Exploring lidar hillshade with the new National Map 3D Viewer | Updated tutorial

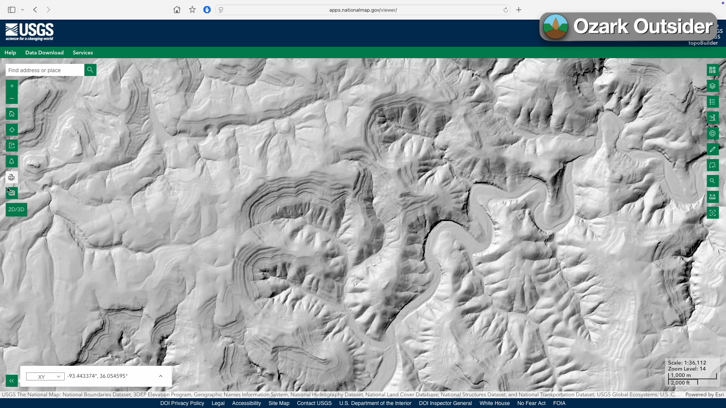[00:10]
You can browse stunning hillshade maps like this one of the Upper Buffalo River in the Arkansas Ozarks, derived from laser measured elevation data, or LIDAR. And now you can do it in 3D, thanks to a recent upgrade in the U.S. Geologic Survey's wonderful online mapping resource, the National Map.
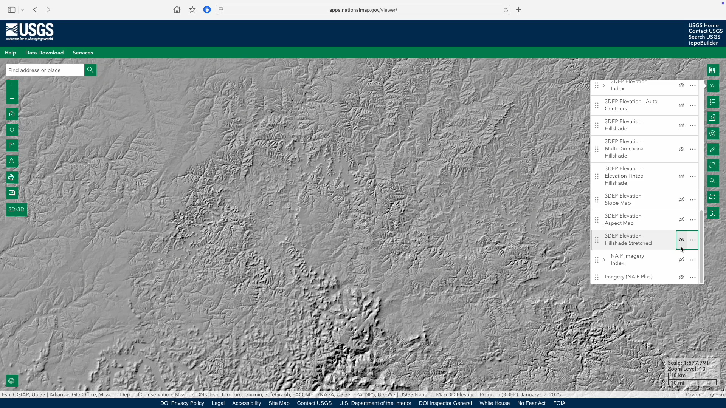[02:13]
Active layers will show an open eye. This is the digital equivalent of laying a transparency over that paper map on your desk.
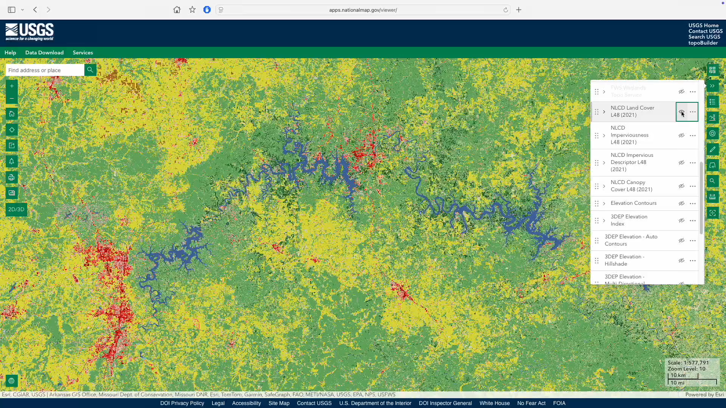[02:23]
For example, try exploring land cover or aerial photography.
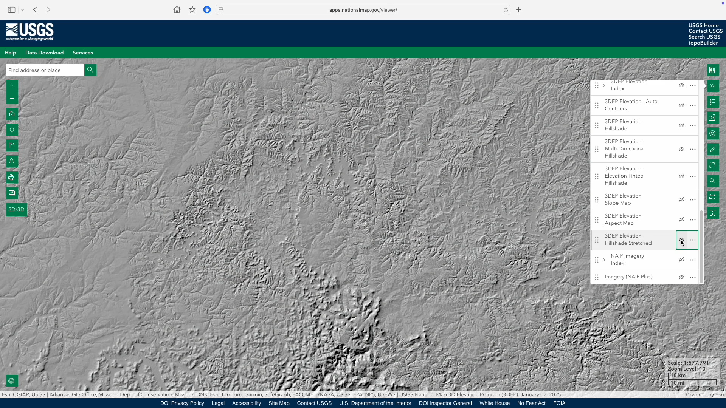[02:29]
Other layers can help you navigate. For example, turning on the governmental unit boundaries layer can help you recognize where you are.
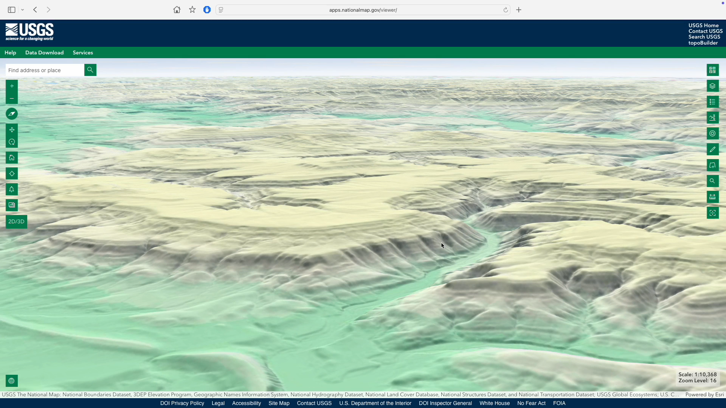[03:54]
For example, this view really helps you see how the Boston Mountains, on the southern edge of the Ozarks, form a major escarpment rising up from the Arkansas River Valley.
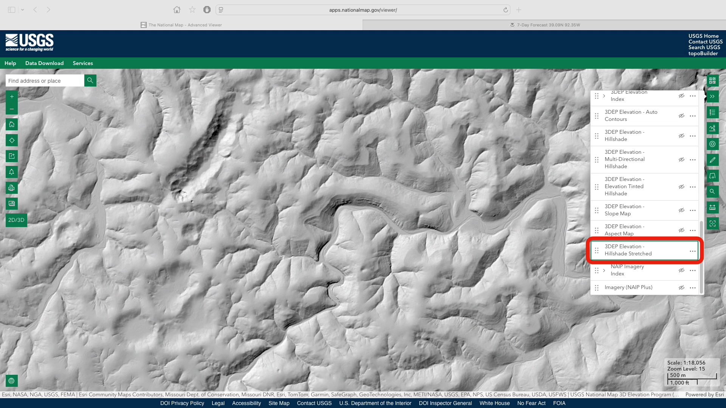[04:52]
Hillshade stretched is what we tend to use. It stretches the elevation a bit to make landscape features stand out more. This means that features look a bit taller or deeper than they really are, but it's more effective visually when you're just exploring. Multi-directional Hillshade shines an imaginary light across the surface from multiple directions.
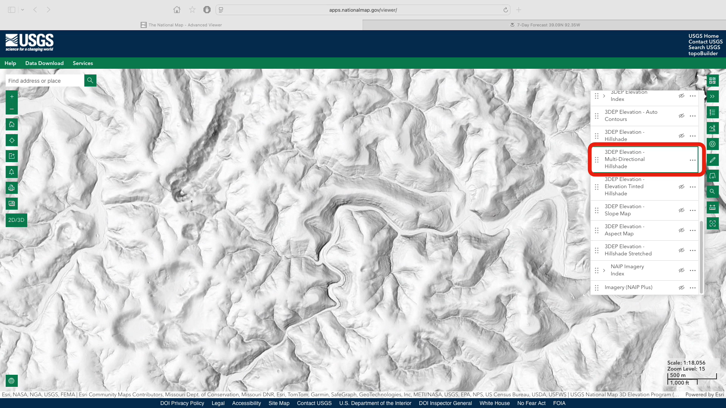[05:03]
This can be really useful for looking at certain topographic settings, like karst features, that might be more hidden by a single light angle. Elevation-tinted combines the basic hillshade with a spectrum of color that changes with elevation.
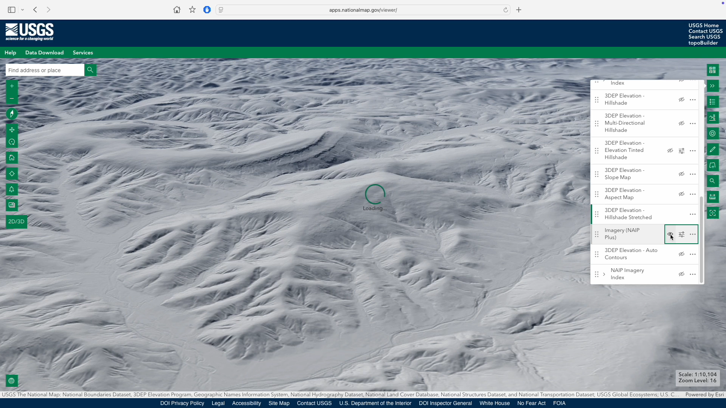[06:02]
you won't see any change, because the hillshade layer is above the imagery layer. But if you grab the six dots on the left side of the layer and drag, you can rearrange the layer order so that now the imagery is above the hillshade.
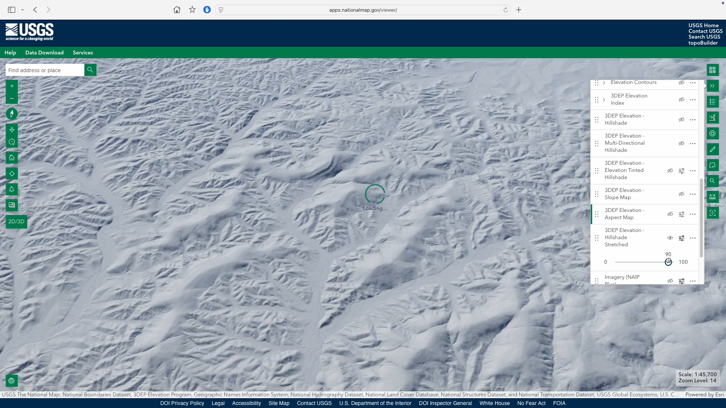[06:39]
This is also really useful for locating roads and other features beneath a hillshade layer. Many layers also have sub-menus of features that you can turn on and off. For example, within governmental unit boundaries, there are both labels and features.